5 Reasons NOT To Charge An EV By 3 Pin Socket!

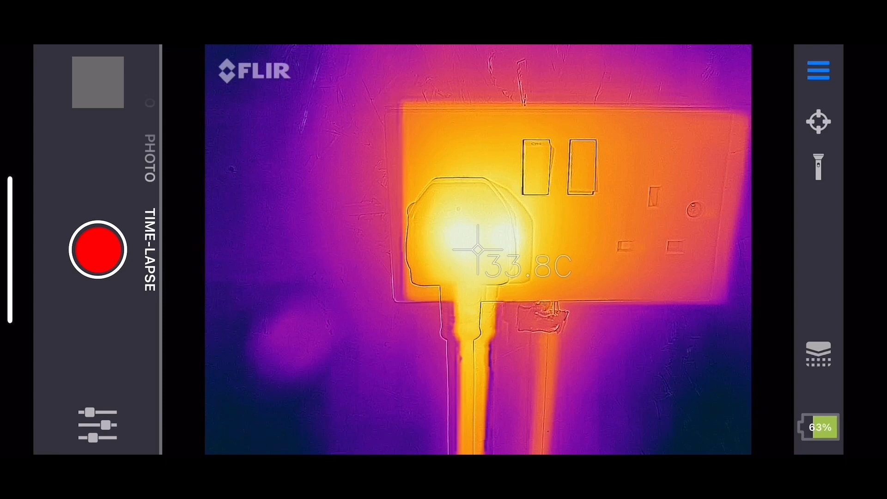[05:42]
On screen: spot 33.8°C
bit of measuring with our thermal camera here this is a brand new socket but you'll see even after an hour's use the socket outlet itself has heated up in temperature quite considerably now just imagine if you say had an older